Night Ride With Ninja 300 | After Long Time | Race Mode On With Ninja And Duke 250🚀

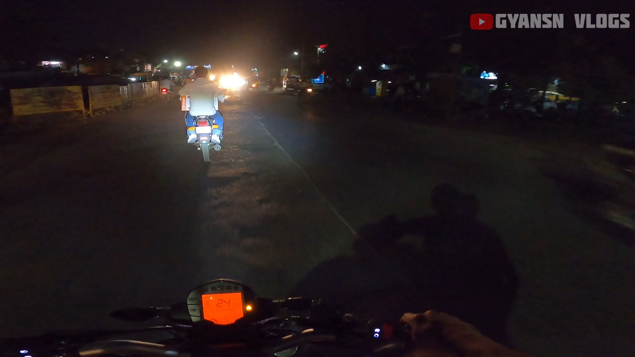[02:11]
साइड जाना वड़ेगा सब बंद लग रहा है सेम भाई तो साइड अंदर ही पहुंच गए होंगे अभी तब
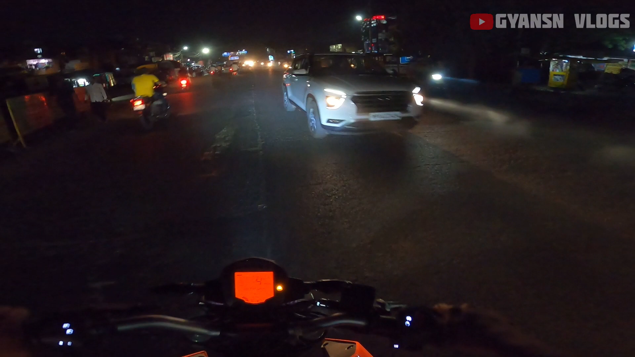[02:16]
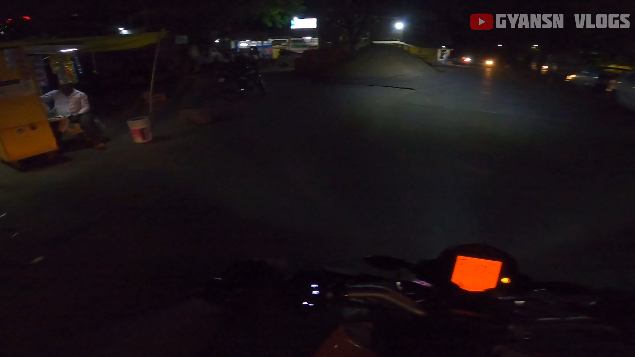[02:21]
लेसर ना यहां पर देखायी नहीं देरा को यह नहीं कहां गया सम्ट आख तो यह
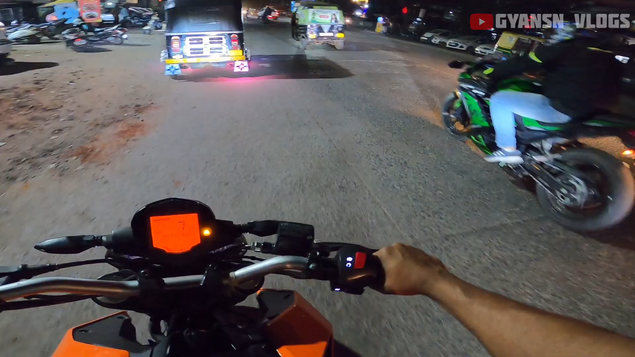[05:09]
और प्रवात से हम लोग अभी लेफ्ट होते हुए चलेंगे सिमर को भी हमने बोल दिया है सिमर बोल रहा है वह इतका हिल्स पर तो सिमर डायट आजाएगा भी आईपी पर जो कि हमने उसको बोला है राजा बोची मूर्दी के पास आजाए तो वहीं के महीं आजाएगा उस
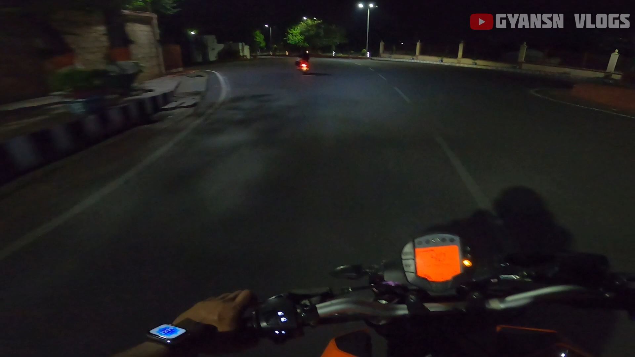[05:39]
बढ़िया रोड़ है इसकी क्योंकि खाली है और बहुत अच्छा सा लग रहा है सुकून वरा मावल एक दम और सैम भाई और जीद भाई आगे निकल गए हो कि अपने कुपर की बैटी का तब होगी ती अभी बैटी अपने चेंज करिये और आगे निकल गए
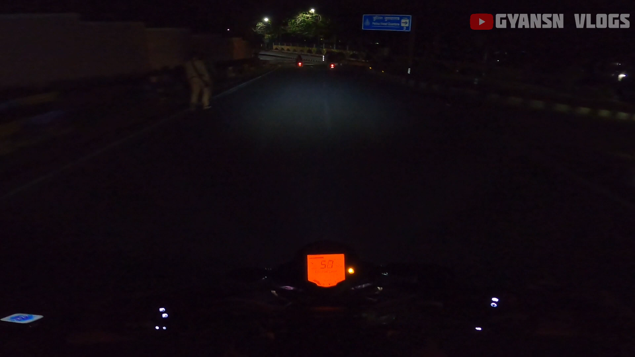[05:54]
होंगे तो हम लोग अभी कमला पार्क में आ चुके हैं और
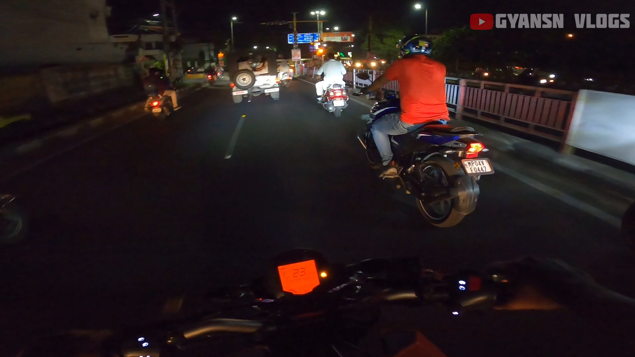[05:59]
थोड़ा थोड़ा रश है अभी भी आपे जबकि रात का समय फिर भी रश है और
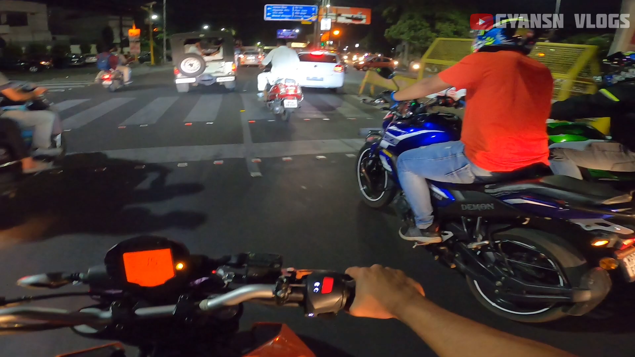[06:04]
मेभी शायद अभी साड़े दस के लगवाग हो रहा है फिर भी थोड़े लोग हैं जादा हैं आपकोई ना हम तो राइट इंजॉए करें अबनी और आप जगा इंजॉए गरों